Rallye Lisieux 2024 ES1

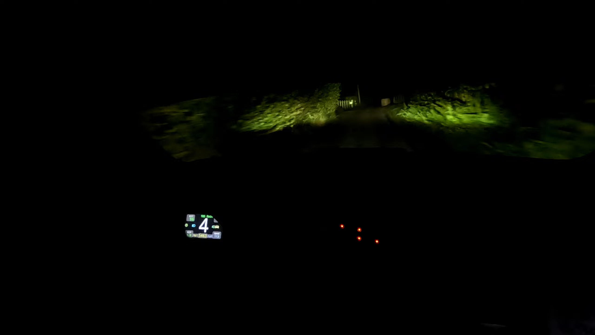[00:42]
ballot, 80, frein gauche 4, Miron, ballot, frein gauche 4, Miron, ballot, et 50, 50, frein quitté, gauche 4, pas corde, frein quitté, gauche 4, pas corde, 150,